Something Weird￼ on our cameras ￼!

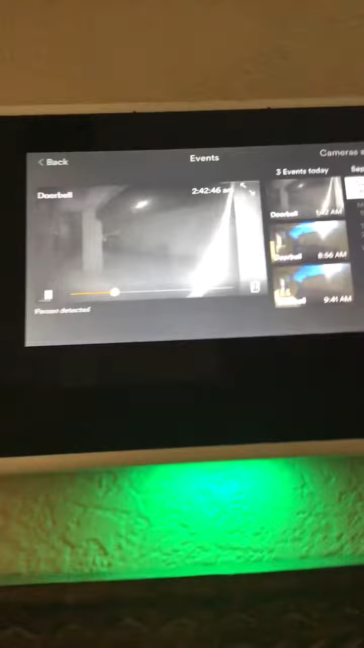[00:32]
We didn't know what that was at first, but it looks like it's a praying mantis.
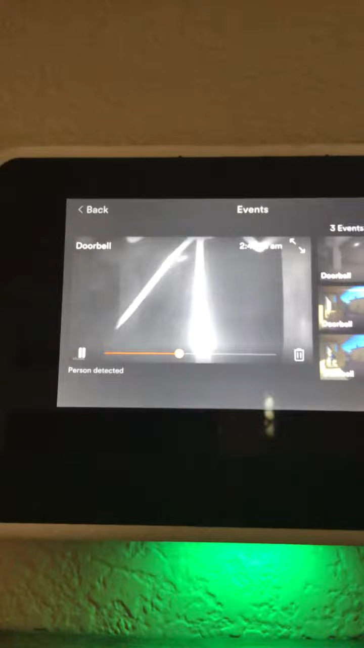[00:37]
Wow. Look at it.
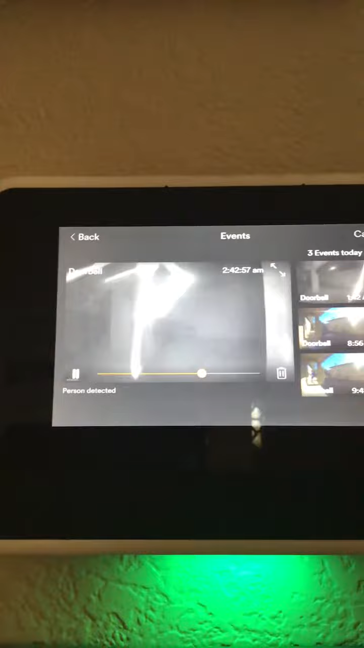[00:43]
It looks like it was trying to ring our doorbell.